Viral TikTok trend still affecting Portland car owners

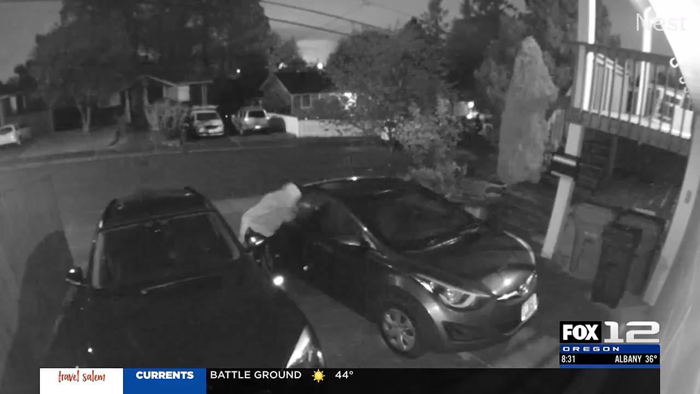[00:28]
It took just two minutes for thieves to break the window
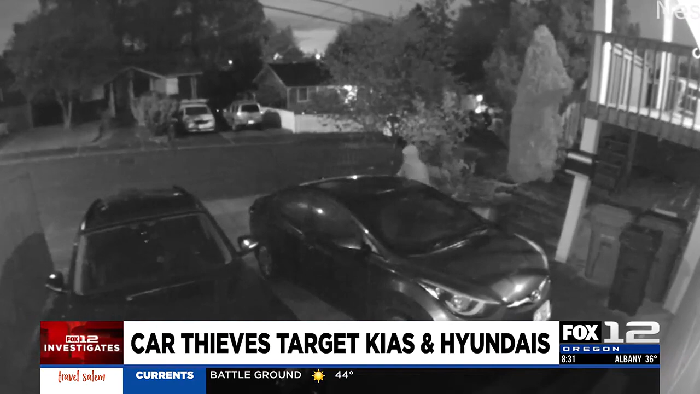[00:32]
and start the car. No alarm. No one noticed until the next morning. So I walked out and I was just like, oh my God, like I, I froze.